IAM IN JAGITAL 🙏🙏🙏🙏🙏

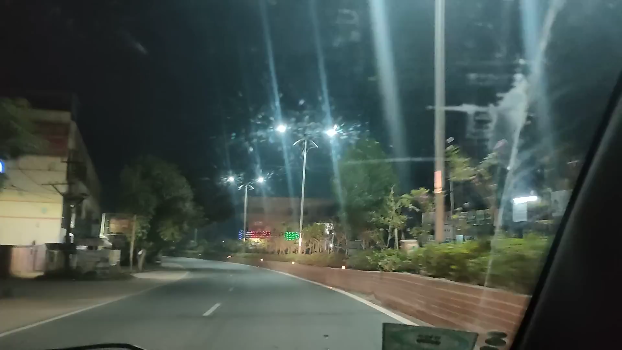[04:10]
ఓకే సార్, ఇప్పుడైతే ఇంటికి రీచ్ అయినట్టే. ఇంకొక 2-3 మినిట్స్, ఇది జగిత్యాల కరీంనగర్ టు జగిత్యాల ఎంట్రెన్స్.
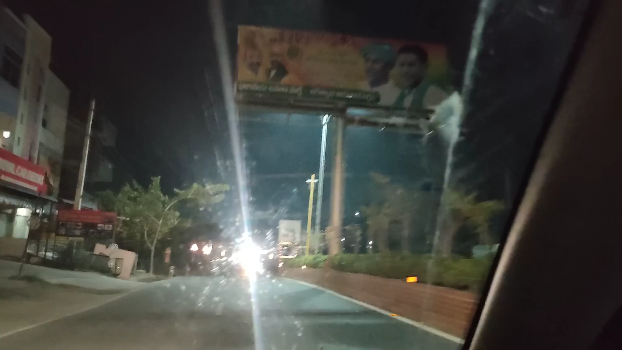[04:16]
ఇక్కడ డివైడర్ స్టార్ట్ అవుతుంది. ఇక్కడికి వెళ్ళి ఇక్కడి వరకు మున్సిపాలిటీ, ఇక్కడ ఈ బ్రిడ్జ్ వరకు మున్సిపాలిటీ, ఇదంతా జగిత్యాల లిమిట్స్.